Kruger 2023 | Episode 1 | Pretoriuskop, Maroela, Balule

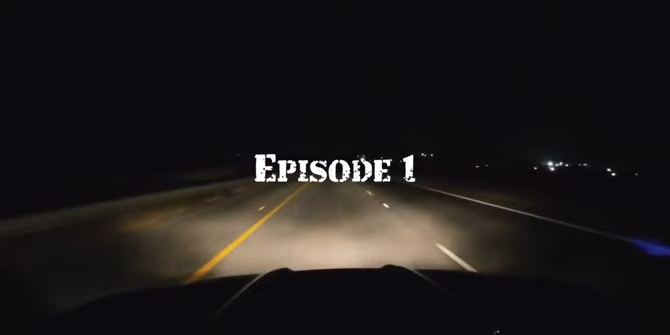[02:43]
We wanted to be in the park as early as possible, so left well before sunrise.